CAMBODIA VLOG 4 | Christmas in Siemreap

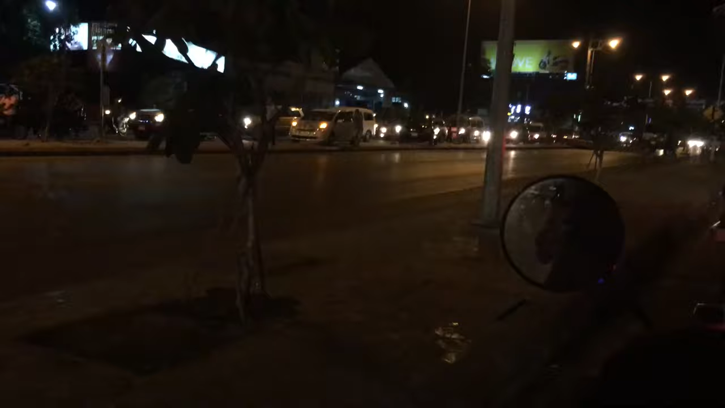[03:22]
Cambodia drives on right. And they don't honk as much as we Indians do.
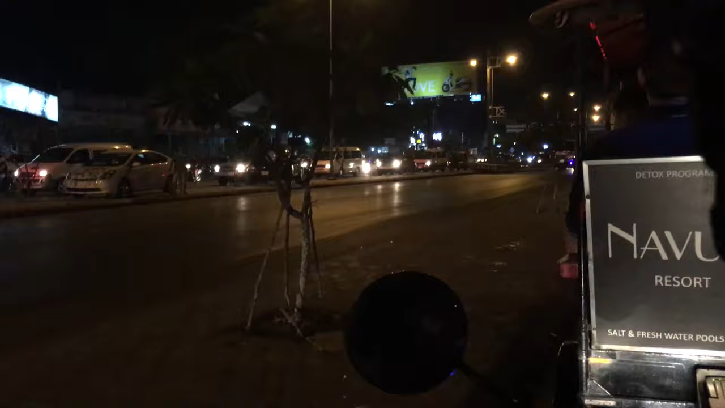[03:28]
But the traffic is again similar to India.